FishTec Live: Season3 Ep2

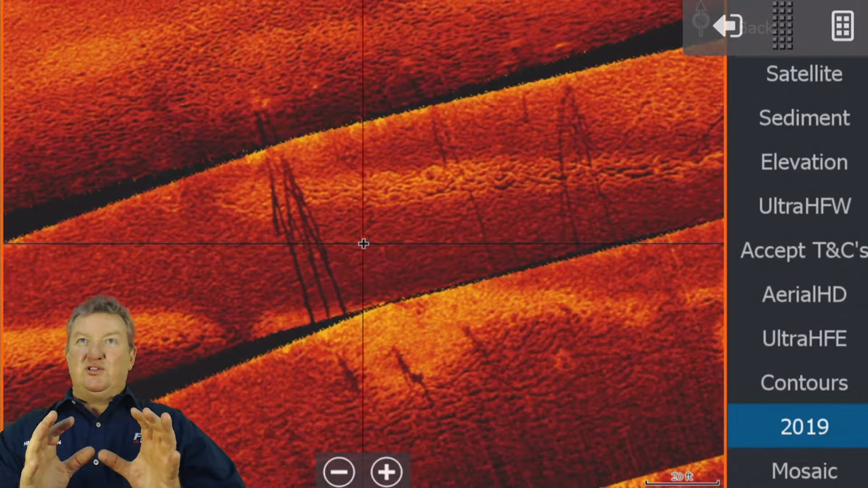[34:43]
When it's fishing tough like this, it's just one of those things, you're going to get bites. Sure, you're going to get some smaller fish, but at least you're going to get bites, and it's great, great fun. So that's what it looked like there.
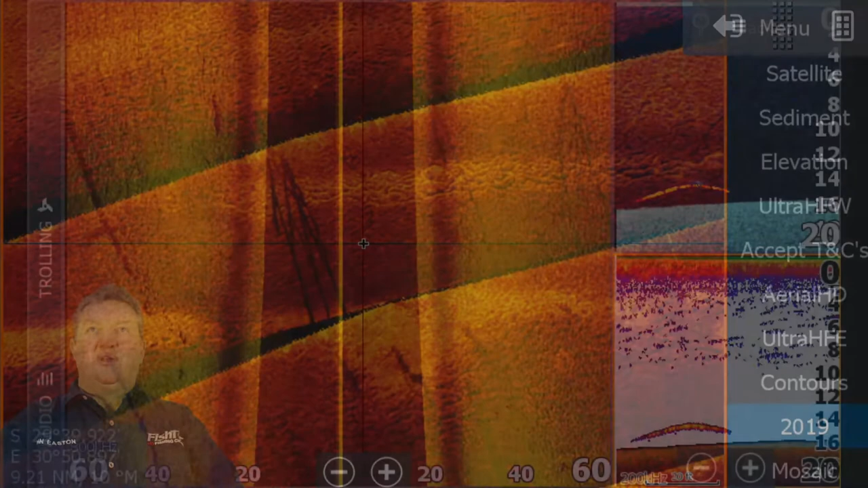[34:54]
I spotted it immediately, gave me a nice little bit of a fight there. That was fun. Then it went quiet again for a while. Then I came into this area. This was my first pass into this area here. I don't know if you can see this, but on the left-hand side of the side scan here, you can see there's a bit of a laydown. It's quite a big laydown. And then there's a little rock pile there. And look at the sonar. Immediately, the fish are there.
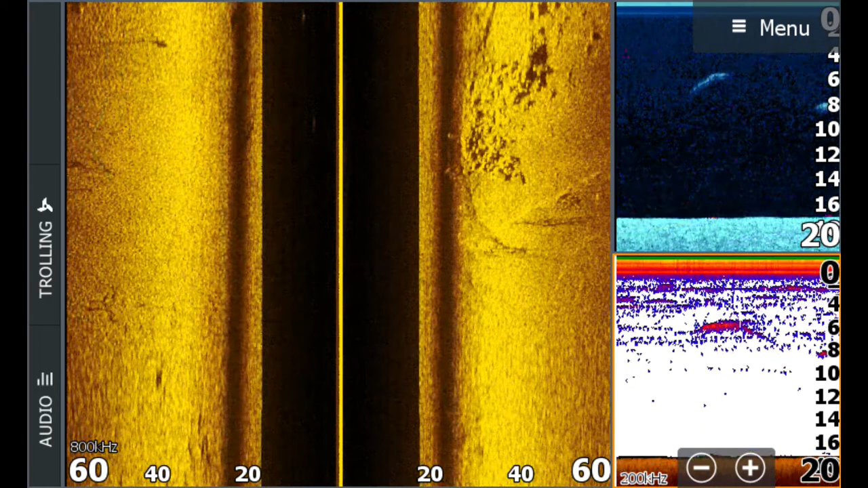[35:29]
The fish are there. I increased the range a little bit to 60 feet here. And then I hung around this area. And then the carp came past. Can you see the carp? Clear, clear as day. Those are carp.
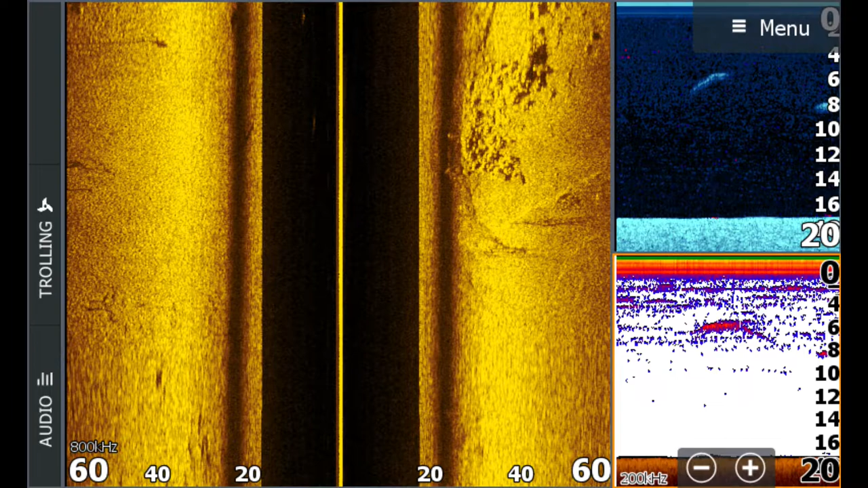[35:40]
And then it was fun. Then there was a lot. It was every drop.
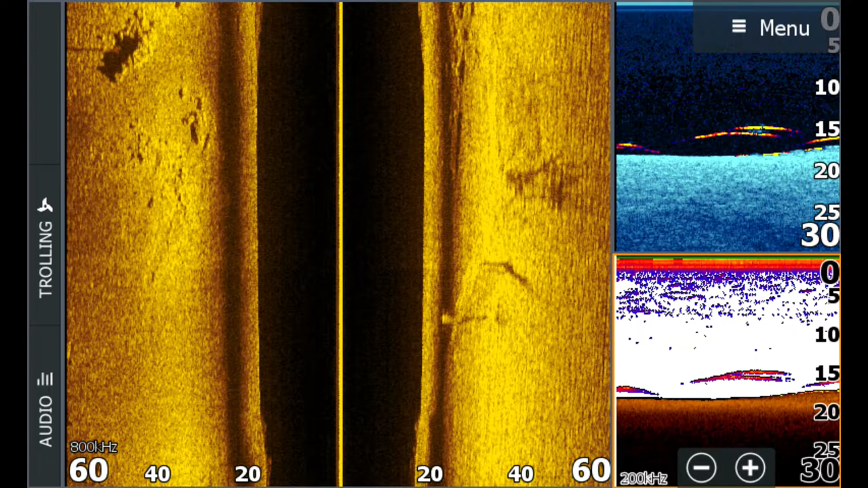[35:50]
Fish, fish, fish, fish. The biggest was only about a kilo, 2 pound fish, somewhere around there. But that what you're seeing there is this spot here. Merge that in there.
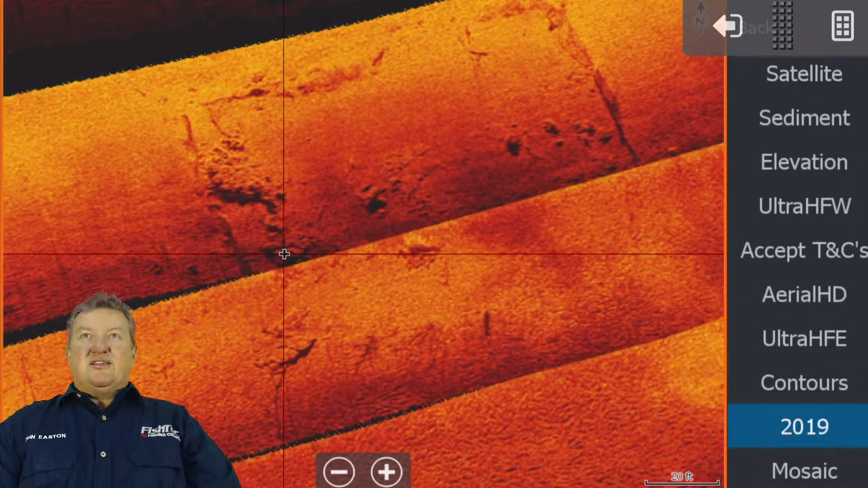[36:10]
It's an old foundation. It's an old foundation. I have driven over this area. This area here is where I've caught my PB. My biggest bass ever is in this area. Not on this foundation, a little bit further out where those trees are. But I wasn't aware of the spot. Not at all. And I never bothered to target it. When I was putting the map together, I said to myself, wow, that looks interesting.
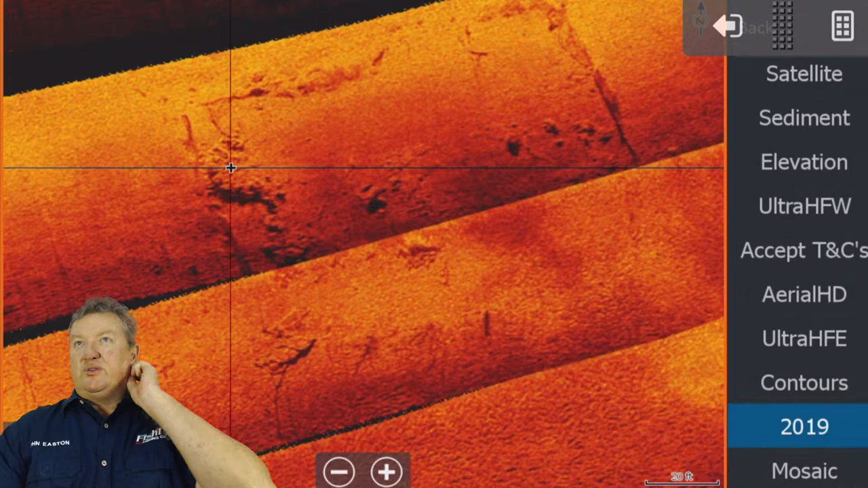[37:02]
And then, of course, there's the main house frame. You can see it's rectangular. And I don't know what all that rubble is all about. I don't know what they built inside there. I don't know if it was a fireplace or something. It could be a fireplace. That's what it probably is. It's probably a fireplace. But if you look at
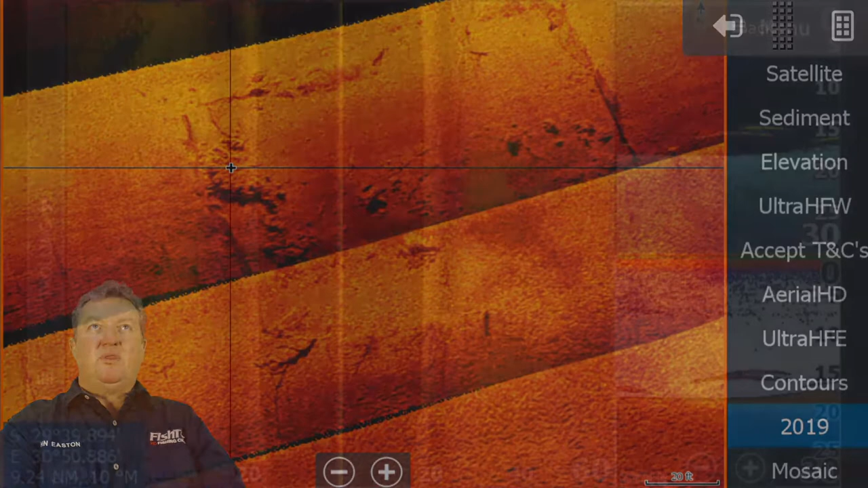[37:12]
the side scan shot of that when I went over it, can you see it there to the left-hand side? There's a little bit of that sort of rubble there.
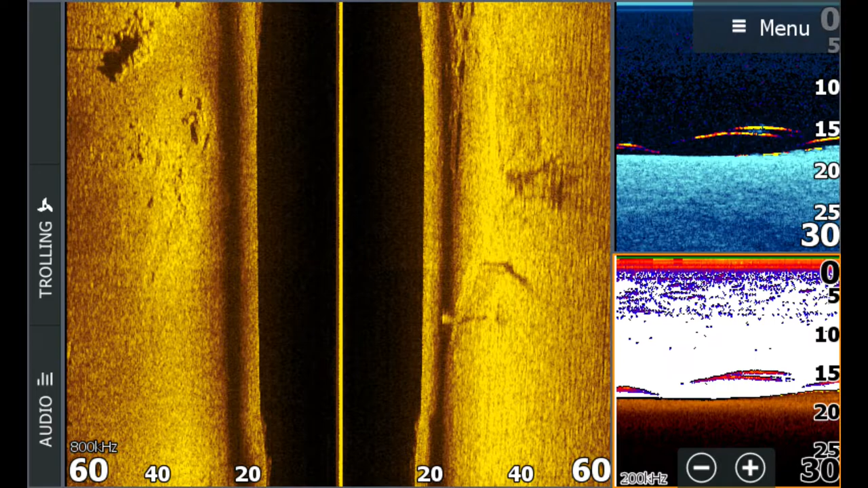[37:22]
But geez, these fish were busy here. Very, very busy. And I caught a lot of fish there. This here is that lay down with those little trees next to it. And there's something square there. I'm not too sure what that is. I don't know if he had a little braai out there by his hut. I can't say for sure, but that is looking at this area here. There's that lay down, and there's those other little trees that we were talking about.
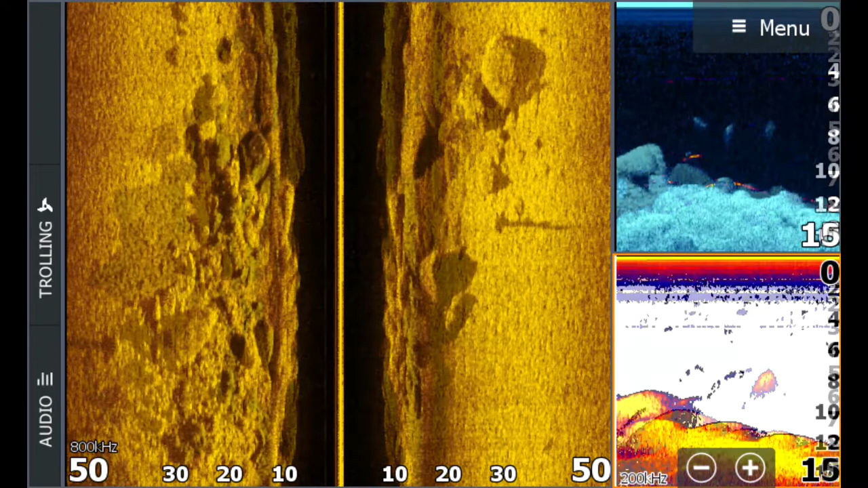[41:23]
Okay, now you've seen, let's just do a recap here quickly. Bang, bang, bang, bang. I want to take you back to the shot. That's the one I want to show you. Okay. This is the shot I used earlier in the week. But you can see I had to chop it a little bit and flip it that it matched the Humminbird screenshot, because I came in. I couldn't remember which direction I'd come in because I did it on two different days. I should have had both with me and tested both at the same time, but I was on a different boat when I tested the Humminbird. I put it on my mapping boat because I want to use that for my new Ultra HF Plus mosaics.
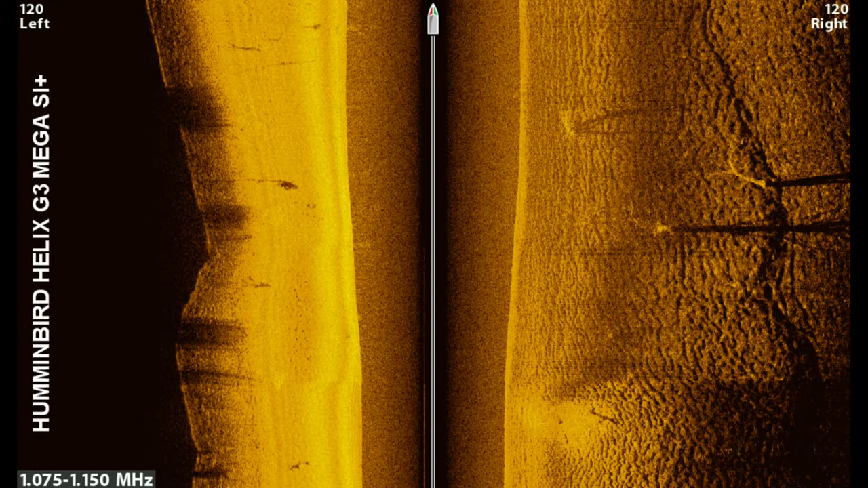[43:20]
This Mega, you can see the frequency there goes up to 1150 megahertz. Guys, it's not designed for deep water. It's a shallow water tool. So just don't expect it to do something that it's not designed to do. Now, this is on those same rocks again. This is, you remember the chart that I showed earlier? This is on exact, there's that, if you look at the side scan on the left-hand side, there's that little stump that I said that is so, so cool. I want to tell you something about what does happen here.